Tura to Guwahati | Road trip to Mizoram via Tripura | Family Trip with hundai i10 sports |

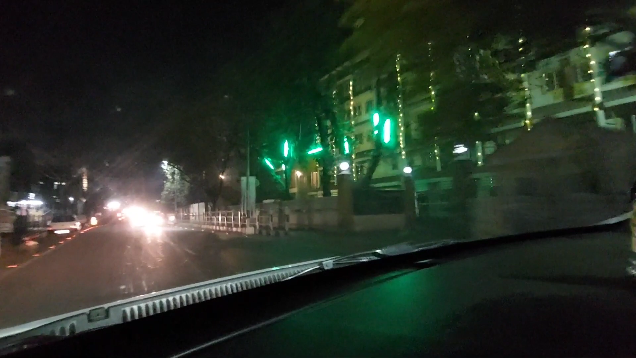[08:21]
अभी अंधेरा काफ़ी हो चुका है और रिटर्न जा रहे हैं वापस।